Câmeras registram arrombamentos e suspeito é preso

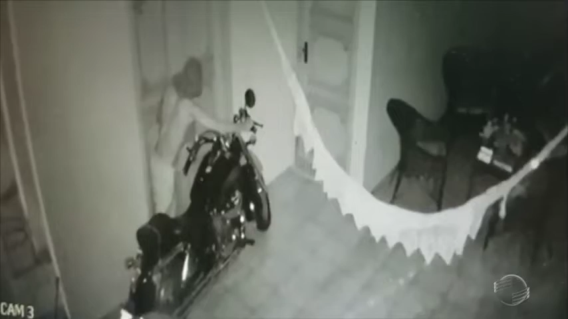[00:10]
No vídeo é possível ver o homem tentando retirar a motocicleta para conseguir arrombar a porta. A casa que fica no bairro Vermelha, Zona Sul de Terezina, é dos pais de Uli Anderson.
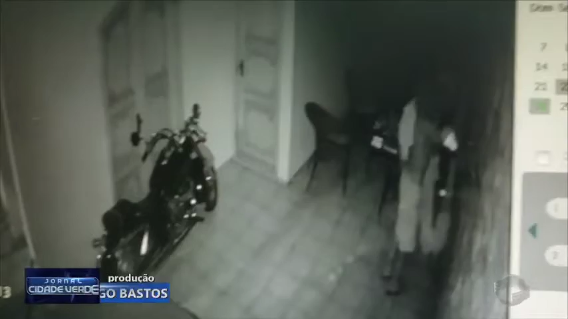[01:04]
Mas a revolta maior que está é o fato dele parar em frente à câmara,
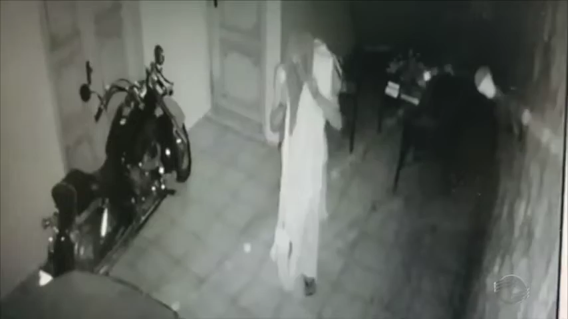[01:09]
agradecer a Deus, se benzer e ir embora.
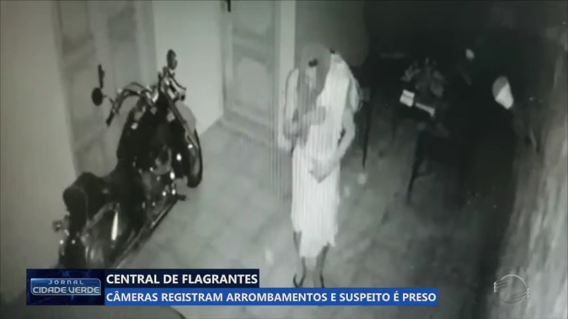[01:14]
Mas as forças divinas parecem que não estavam do lado do arrombador.